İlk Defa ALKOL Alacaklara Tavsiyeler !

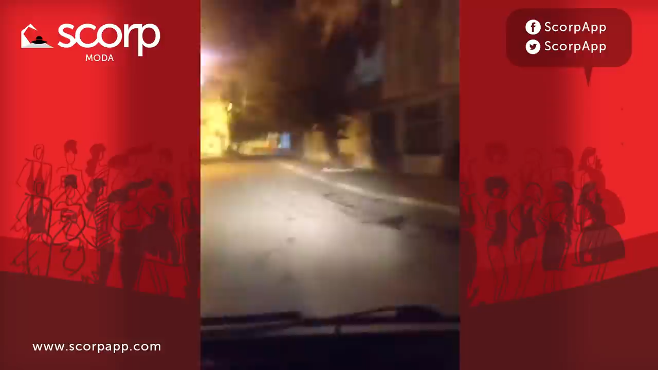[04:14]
Lan ağaca dikkat et! İlk defa alkol alacak arkadaşlar. Lütfen direksiyon başına geçmeyin. Götünüzle değil, ağzınızla için.